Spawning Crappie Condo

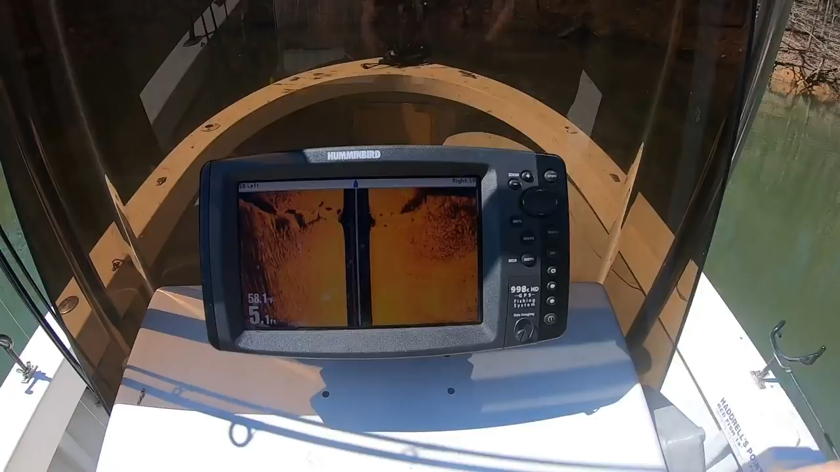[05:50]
there we go that big shadow right there that little white spot that's our crappy condo that shadow right there is where the sideman's hitting it you can kind of
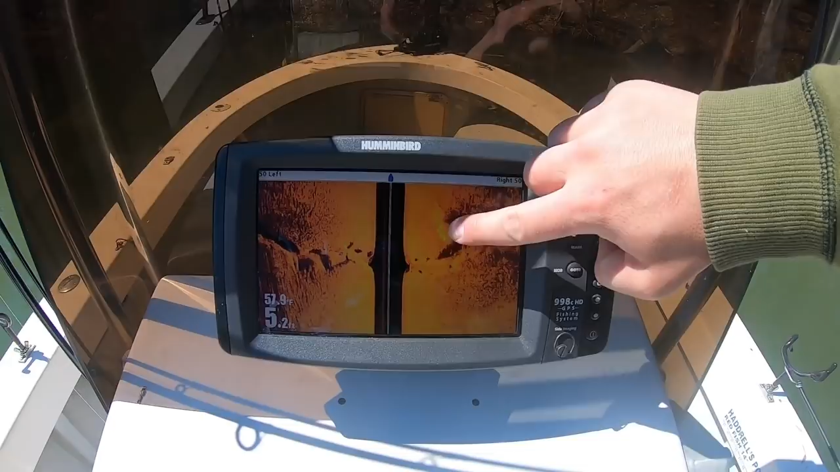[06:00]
On screen: depth 5.2 ft, water 57.9°F
see that's the center block area of the center right there and it's real white that real bright white spot
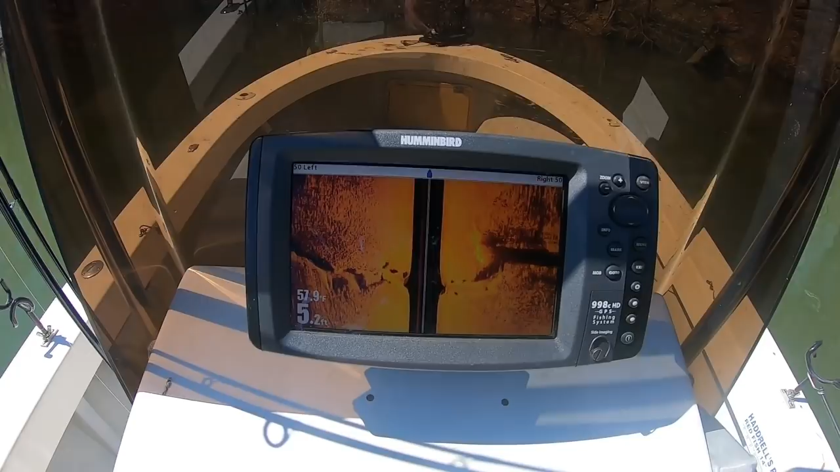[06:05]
that's gonna be a good one right against that little bitty feeder creek right there hopefully we catch some in about a week on it all right guys that is the spawning crappy